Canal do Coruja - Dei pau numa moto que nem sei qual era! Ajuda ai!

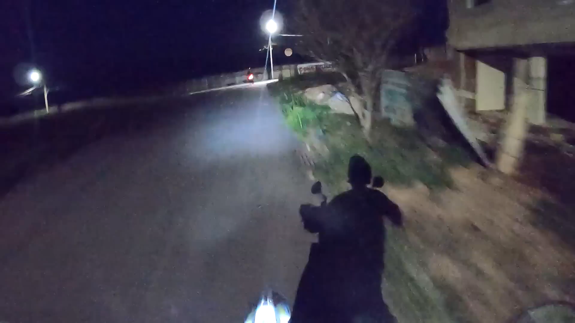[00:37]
Ah, vamos atrás, opa, opa, opa, opa, vejo outra motão essa sim.
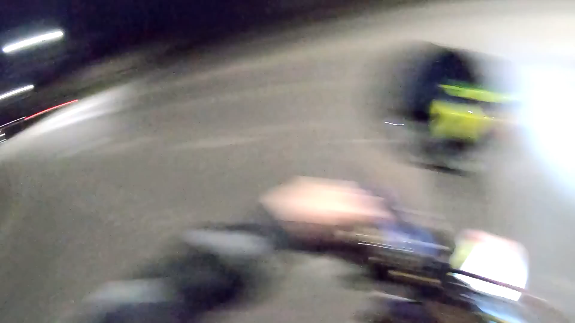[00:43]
Não deu pra ver direito que moto que é não, mas é uma moto com barulho de helicóptero.
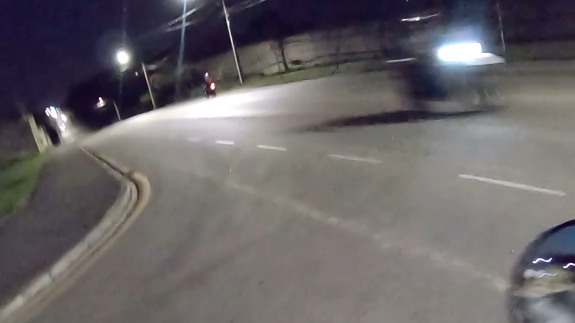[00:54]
Aí ó, malander, sei lá que chama isso, vamos ver o que que dá.
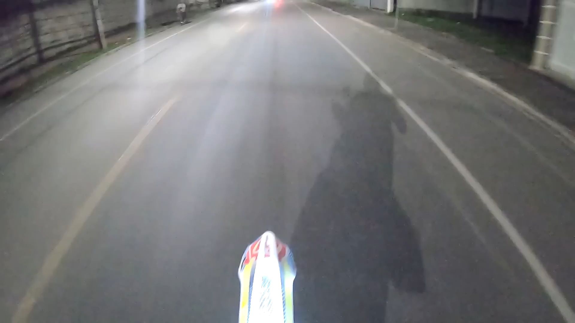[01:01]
Vamos chegar rapidinho, acho que é uma malandra, cheguei muito rápido na moto. Nossa, maluco voou o quebra-mola ali, vejo. Precisa de umas dicas como passa no quebra-mola. Ó, ele passa a roda traseira que sobe a minha, ó, eu rampei com as duas rodas e já caem na cola. Esquisito, essa moto é só uma Lander, meiota, passou, caiu o disjuntor do cara. Cara, veio a moto chegando e já, comenta aí que porra de moto é essa aí, não dá pra saber não.
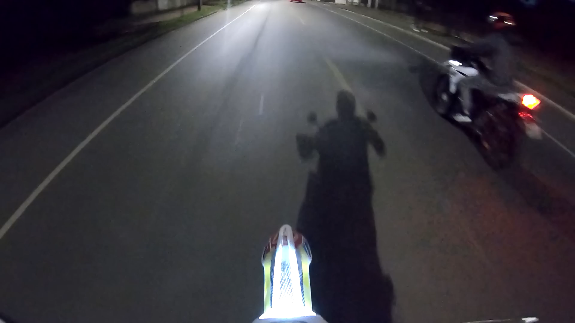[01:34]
Só sei que é banca.
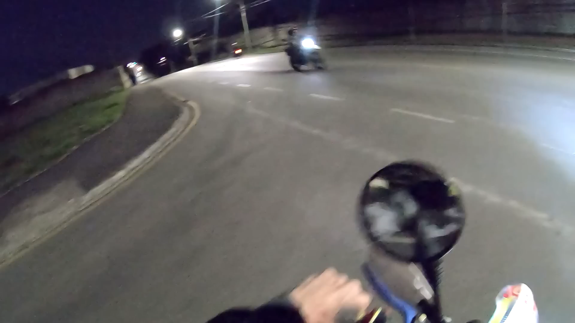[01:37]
Vamos voltar do começo ali ó. Minha moto gorda pra caralho, mudou o clima né, nem tá afinadinha. Mas mesmo assim ó, não é possível que é uma meiota né cara.
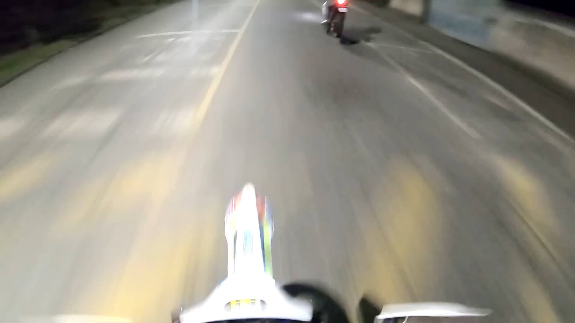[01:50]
Não é possível.
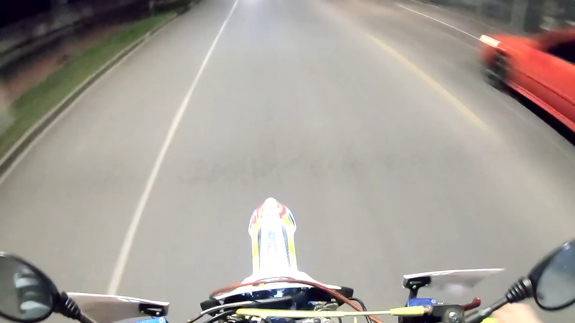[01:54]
O cara vai dizer que tinha um carro na frente dele, por isso que ele tá falando. Ai ai, vamos esperar, vamos esperar. Vamos esperar. Vamos cumprimentar. Vamos dar a paz do senhor pra ele.
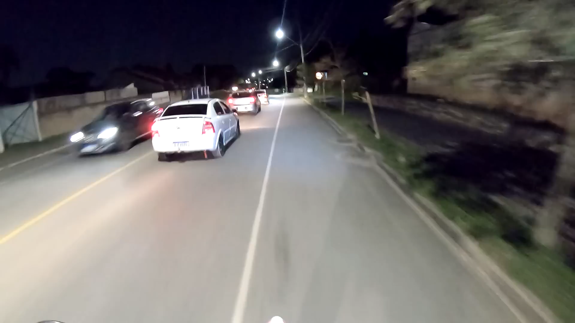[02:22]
Tá vendo como é que tá embolando a merda da minha moto, por causa do frio?
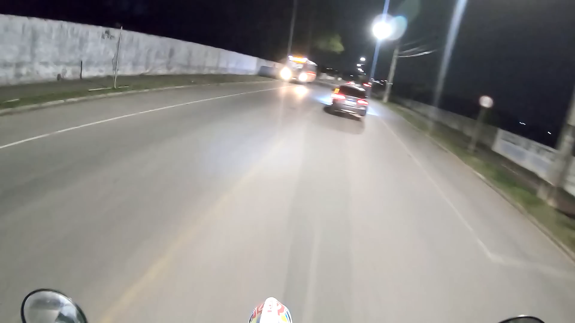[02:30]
Acho que deve ter entrada daqui ó. Vamos marchar. Vamos marchar. Tá lá. Acho que ele vai estar lá. Vejo motos. Vejo motos. Ai, acho que é aquilo ali. Acho que não é. Não é, carai. Cadê o cara mano?